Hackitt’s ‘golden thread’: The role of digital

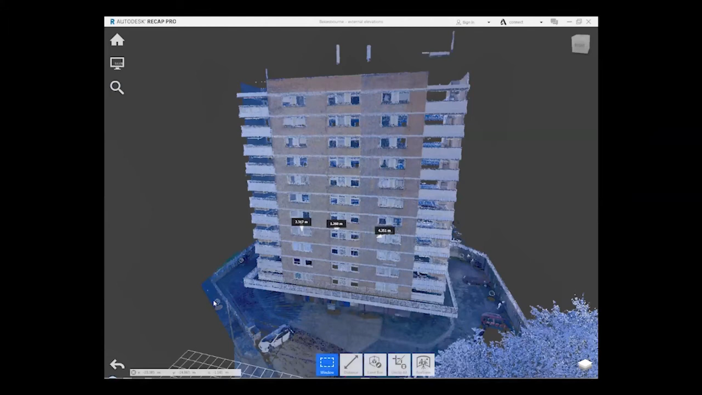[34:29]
tower block in um orpington in south london um so the reason